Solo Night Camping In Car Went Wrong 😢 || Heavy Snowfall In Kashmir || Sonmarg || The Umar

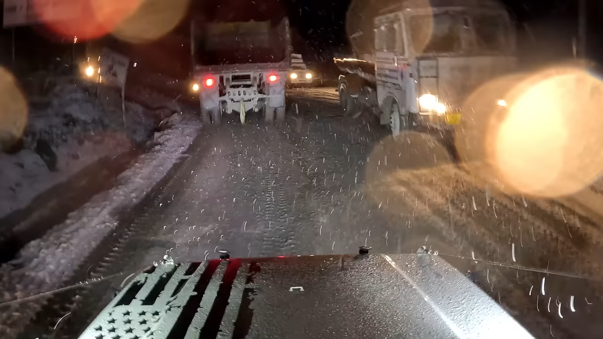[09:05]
पूरा जम गया है जिसकी वजह से टायर ग्रिप नहीं पकड़ रहा है सही से।